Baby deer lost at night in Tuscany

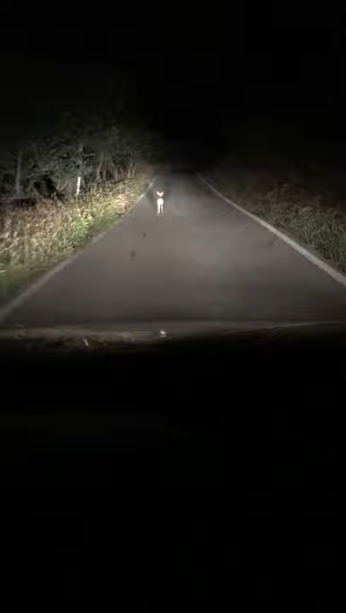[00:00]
Here, record the baby deer. We're making it run! Oh, I'm going to lose it! Oh no! I'm going. Stupid hill. I don't want to hit the baby deer. Baby deer, you lost your mom. Baby deer, you're so far away. No, you're running the wrong way. Are you going to run all the way?